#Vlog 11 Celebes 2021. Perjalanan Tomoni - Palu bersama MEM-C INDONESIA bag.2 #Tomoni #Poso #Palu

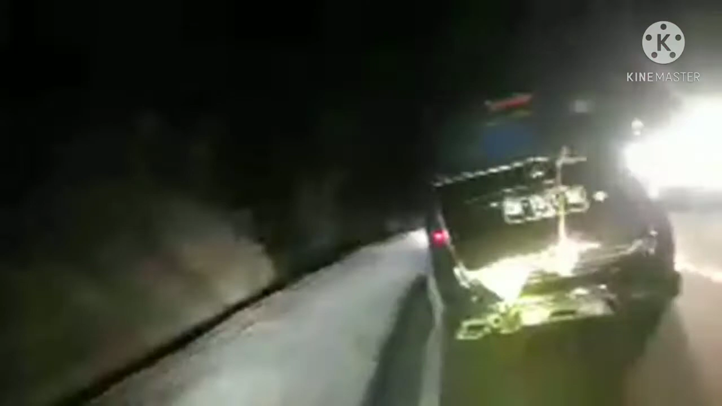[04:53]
Melintas kebun kopi yang terkenal, luar biasa jalurnya di kegelapan malam yang mencekam, suatu yang luar biasa.
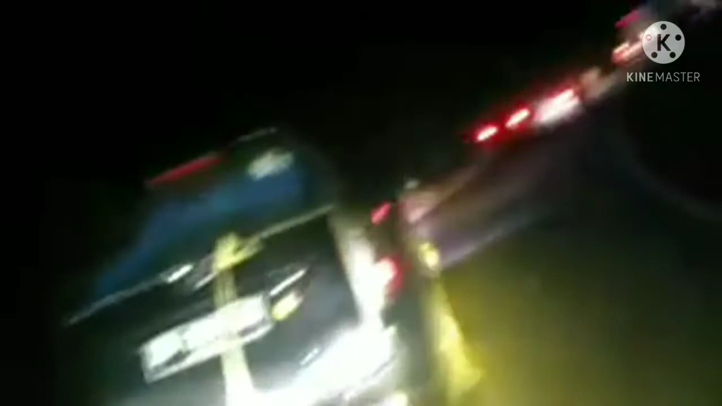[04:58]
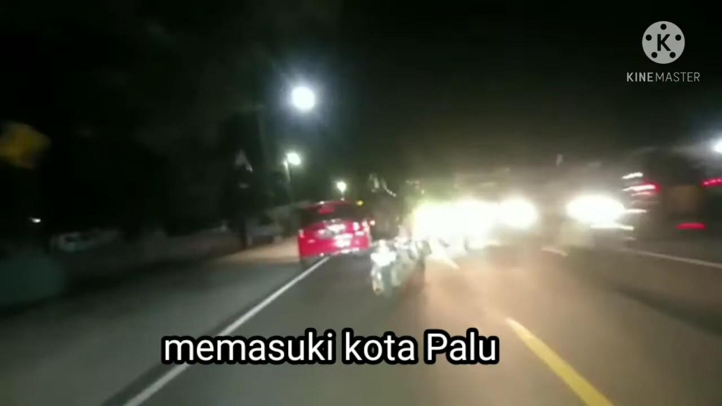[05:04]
memasuki kota Palu ya. Dan bikers Palu pun sudah menunggu kami,
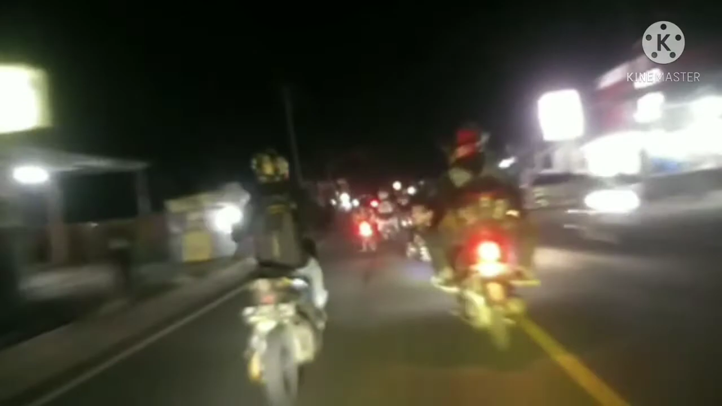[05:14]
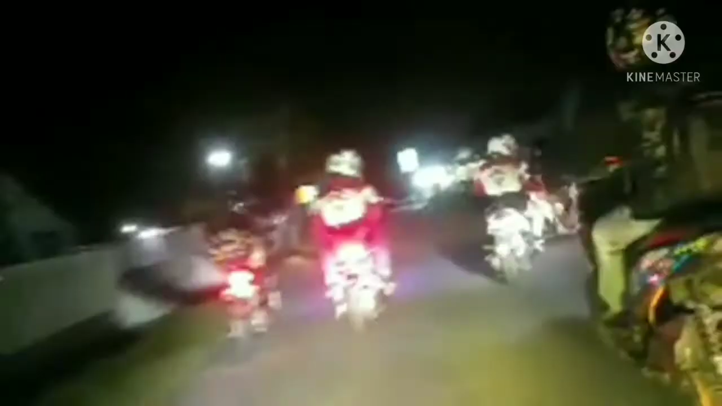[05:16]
menjemput dan membawa kami ke markas All Variant Medic Palu.